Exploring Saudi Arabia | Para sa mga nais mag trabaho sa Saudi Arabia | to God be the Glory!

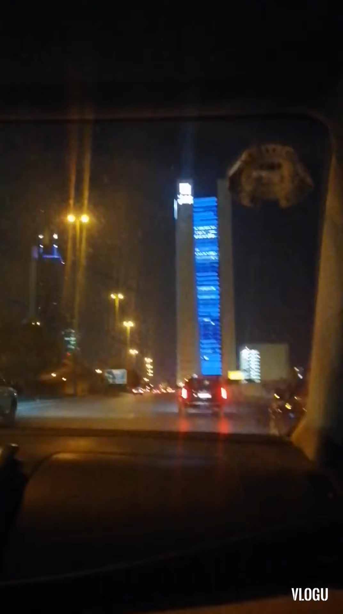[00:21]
Dito po tayo kabayan sa Riyadh, Kingdom of Saudi Arabia. Ito po maganda yung highway sa kanila, malawak, medyo may disiplina, medyo malinis. Ayan po siya, alas otso na po ng gabi mga kabayan.